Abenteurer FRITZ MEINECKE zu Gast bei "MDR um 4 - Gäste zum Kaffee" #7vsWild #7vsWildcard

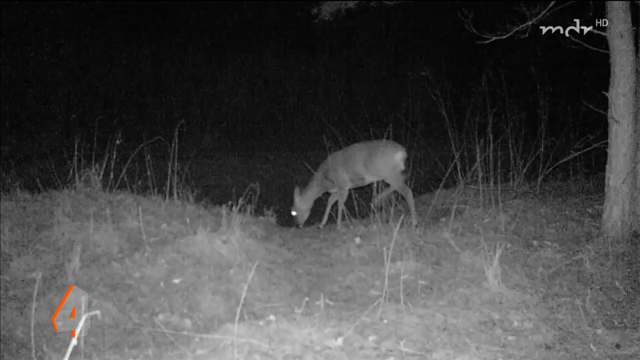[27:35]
Vielleicht war dieses komische Geräusch halt wirklich das, was die Kamera ausgelöst hat.